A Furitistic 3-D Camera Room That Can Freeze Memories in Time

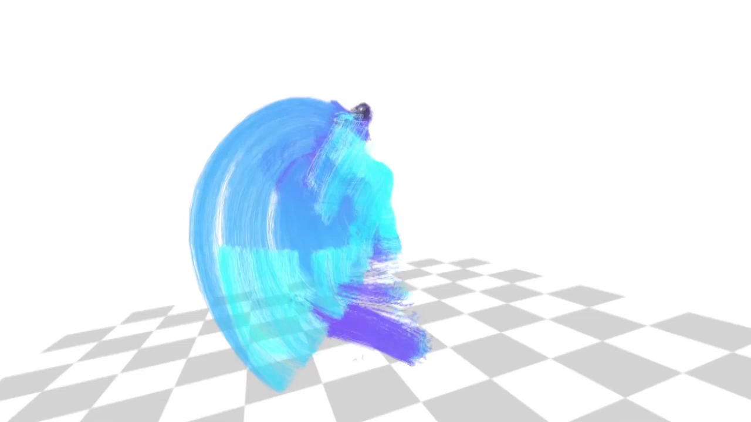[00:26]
Instead, relying on a sophisticated system of cameras to identify and track movement. The system uses the studio's more than 500 cameras to detect visual patterns, then tracks them,
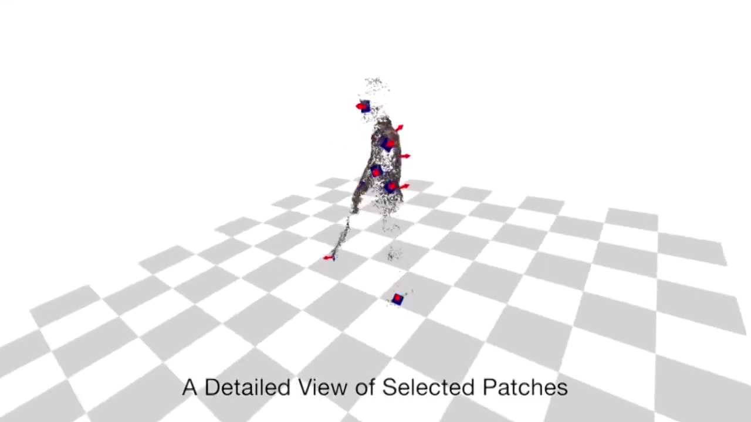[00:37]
building a 3D recreation of an event.